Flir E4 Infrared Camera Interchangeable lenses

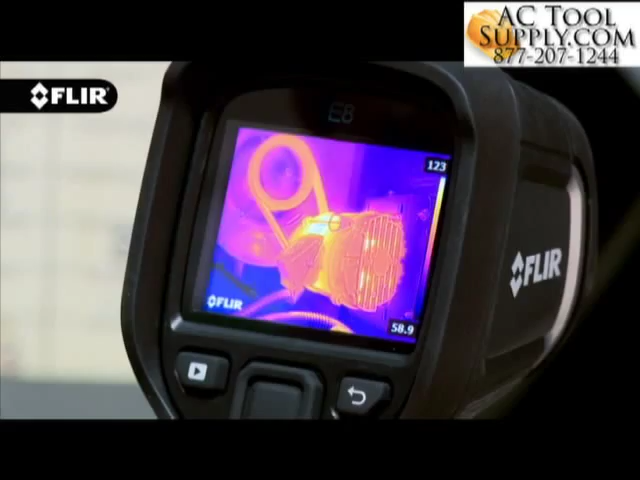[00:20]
E40, E50 and E60 cameras offer interchangeable lenses
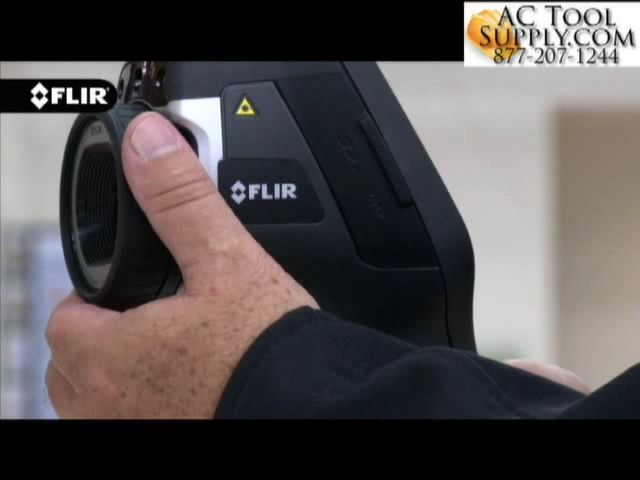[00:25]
with manual focus giving you full control over sharpness to dial in the best image and temperature measurements.
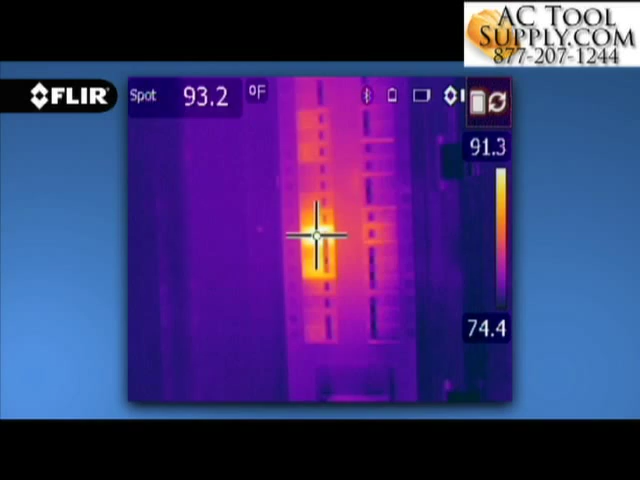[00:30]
On screen: spot 93.2°F
T-Series cameras also feature manual adjustment and the
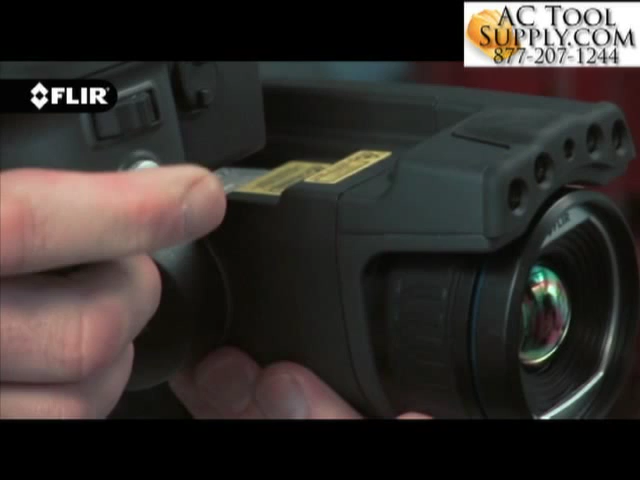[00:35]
fastest automatic focus in the industry that snaps in clarity with a simple push of a button to help you breeze through a long inspection checklist.
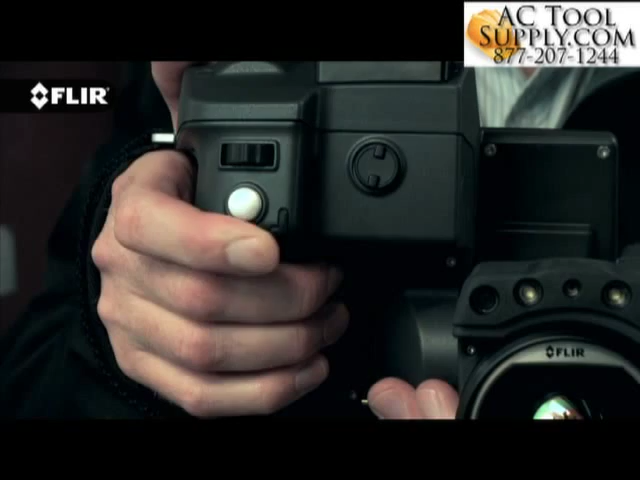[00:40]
And on T640 cameras you have
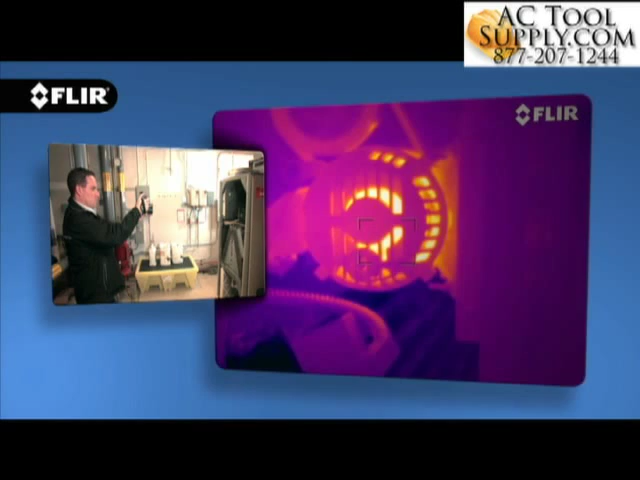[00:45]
the option of continuous autofocus that adjusts on its own no matter where you aim for even faster accurate thermal imaging.